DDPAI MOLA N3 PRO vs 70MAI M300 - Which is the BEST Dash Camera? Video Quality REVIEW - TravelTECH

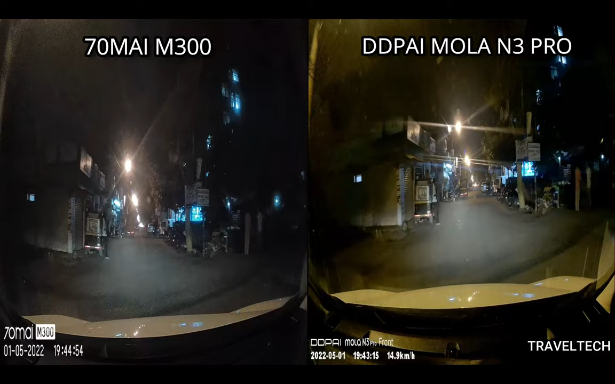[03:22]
There is some sort of a pixelation and a noise you can see in the video of the 70Mai M300. Not that it's too much but there is a very minimum noise in it but the DDPI MOLA N3 Pro has very less noise, almost nil noise and the video quality is also excellent. Now it may be difficult to read number plates in the DDPI MOLA N3 Pro as well because of the higher exposure levels but nevertheless the whole picture quality, the video quality is really excellent and this camera really excels at giving you that perfect night footage.